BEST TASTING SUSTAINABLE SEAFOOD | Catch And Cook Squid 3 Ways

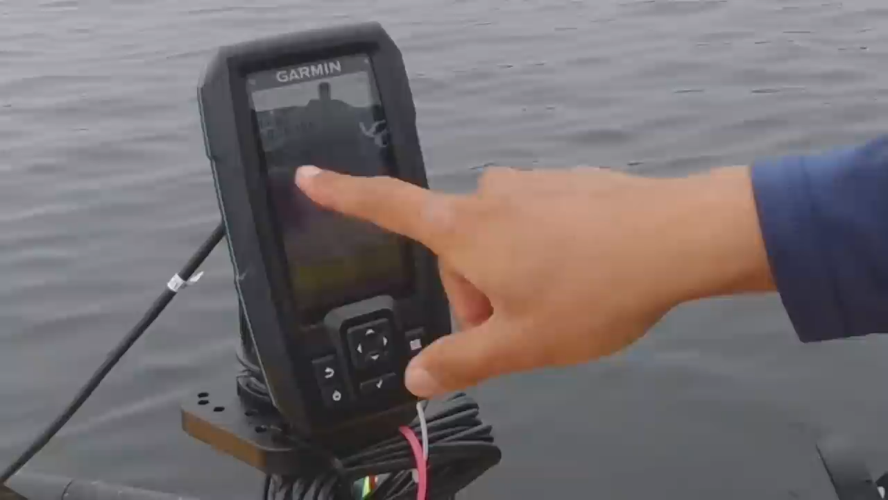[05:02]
abundant this is not really anything all on the bottom here that right there that's the squid that right there right 100 feet on the bottom that's the squid
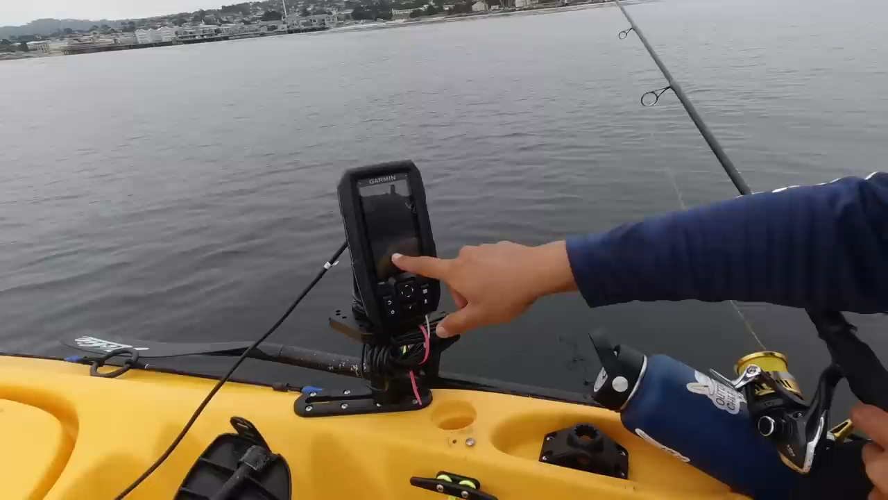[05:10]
yes wait for him to squirt